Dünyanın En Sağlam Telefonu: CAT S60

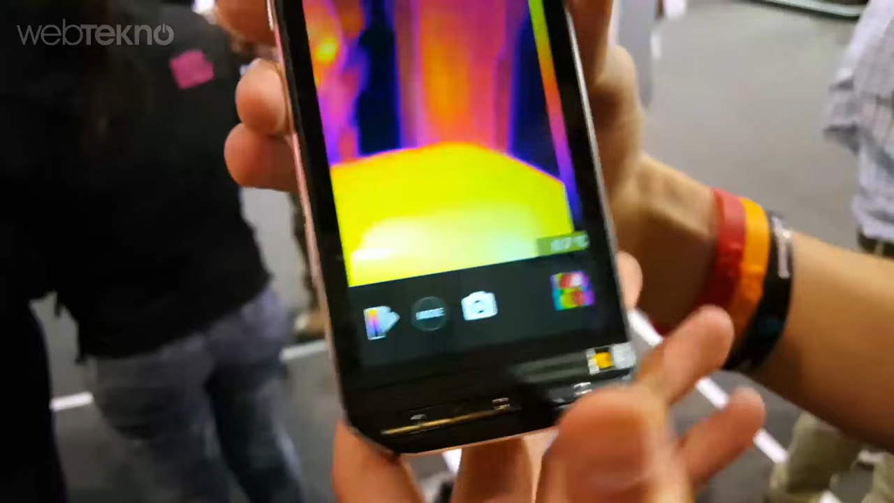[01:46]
Aynen. Şöyle sizlere göstereyim. Görebileceğiniz gibi ısı kamerası zaten termal kamerada demişti.
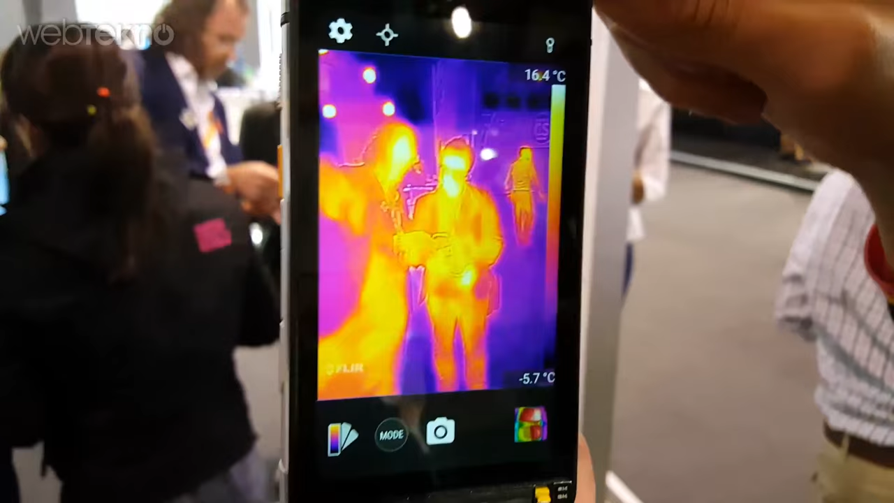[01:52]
On screen: scale top 16.4°C, scale bottom -5.7°C
Filur filmasıyla beraber çıkarttılar ve aynı zamanda burada da dereceyi de görebiliyorsunuz.
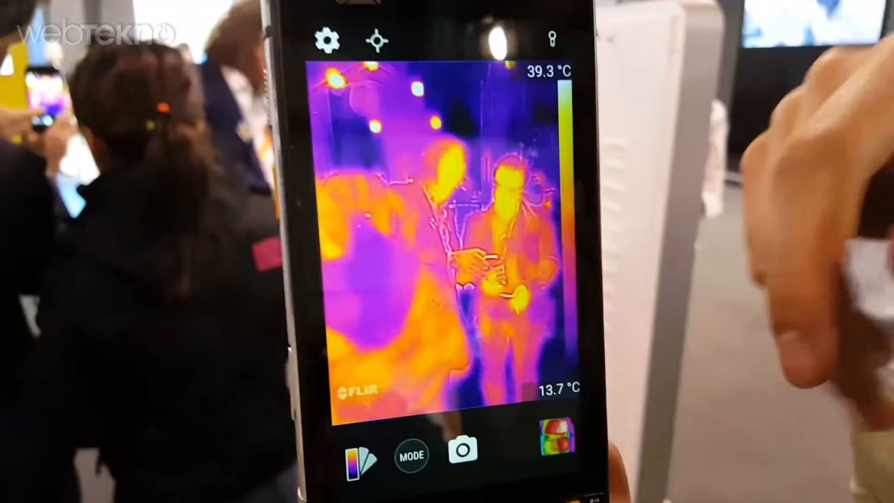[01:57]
On screen: scale top 39.3°C, scale bottom 13.7°C
Millet ne kadar derece varmış diye. Ben şöyle kolumu çıkartayım sizler için. Evet 30 derece varmış.
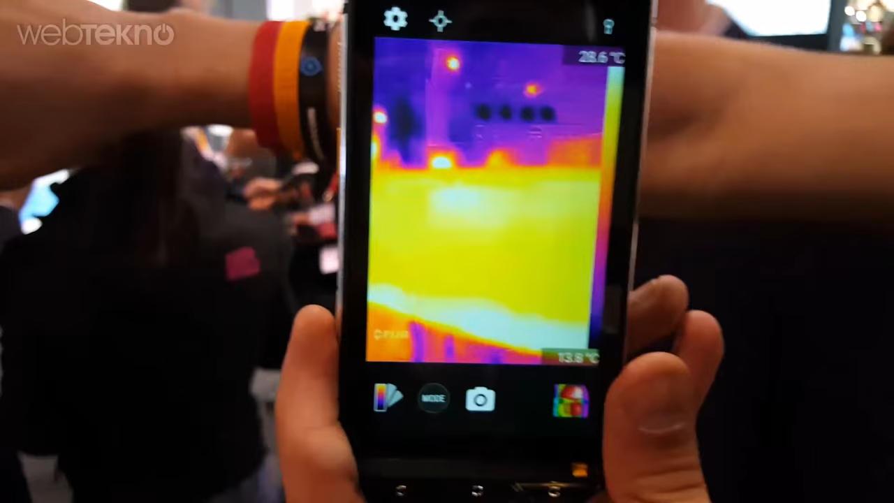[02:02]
Şuraya bir elini koysana masaya. Tamam onu da gösterelim şimdi sizlere.
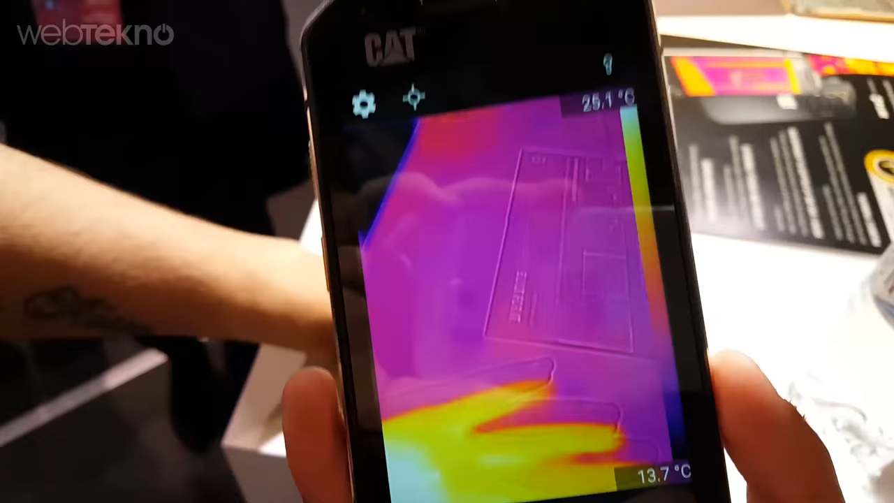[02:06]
On screen: scale top 25.1°C, scale bottom 13.7°C
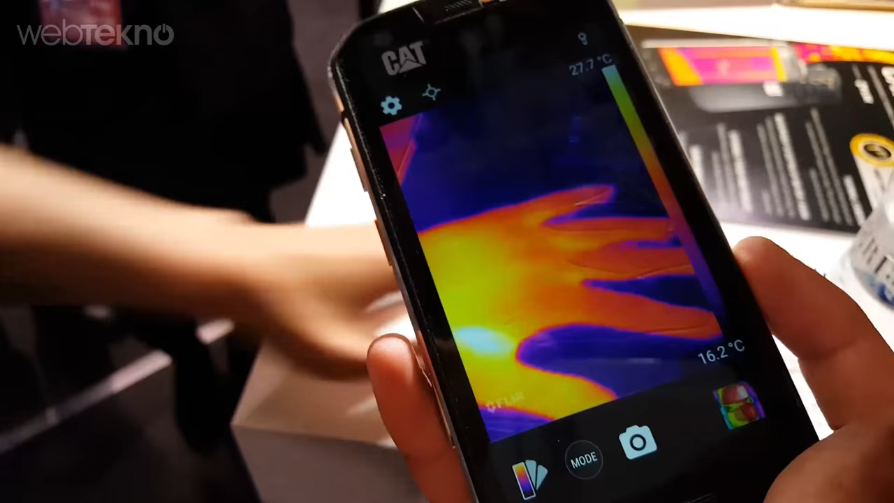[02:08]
On screen: scale top 27.7°C, scale bottom 16.2°C
Elimi koydum ama çektikten sonra da gördüğünüz gibi o elimden kalan izleri de burada net bir şekilde gösteriyor.
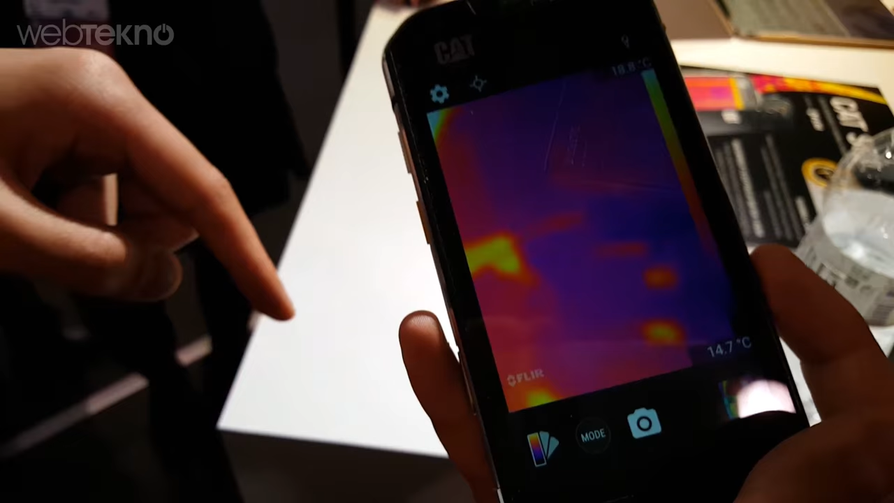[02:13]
On screen: scale bottom 14.7°C
Yani o terledikten sonra elimde terlemiş olduğunu anlıyoruz tabi burada. Öyle bir iz var.
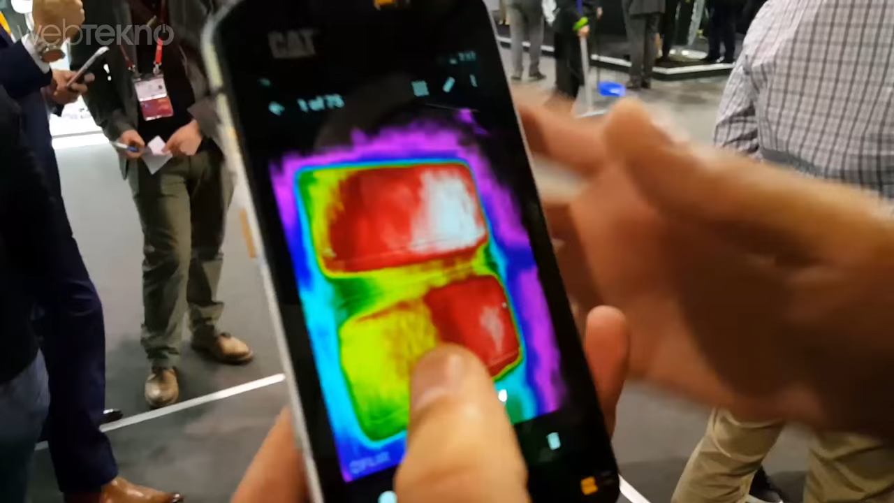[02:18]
Çekilmiş fotoğraflar var içinde onları hemen bir göstermem istersen. Mesela görebileceğin gibi buradaki çantaların şeyi bir tane adamı çekmişler.
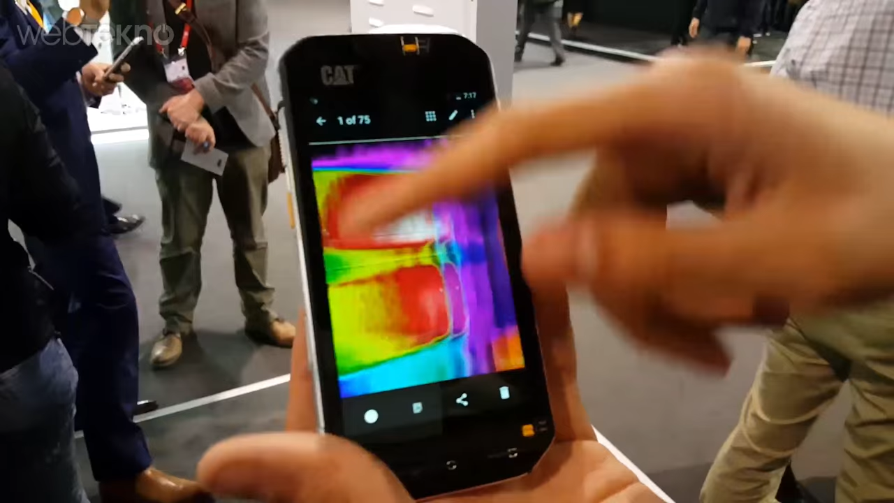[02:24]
33 derecelikmiş ve şuradan da
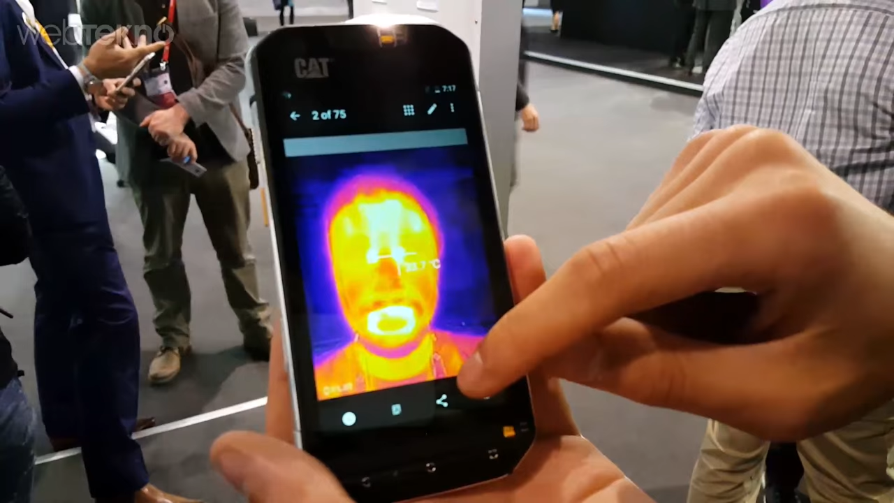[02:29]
adamın tipini yani bu termal versiyonu burada da normal versiyonu şu şekilde görebilirsiniz.
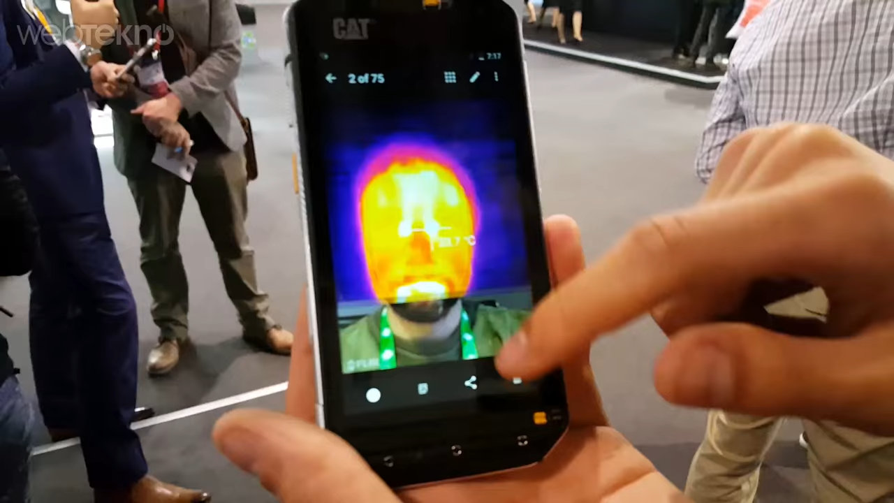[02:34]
Bu arada 13 megapiksel kamerası olduğunu arkadaşlar söyleyelim isterseniz. Şundan da bahsedeyim ben.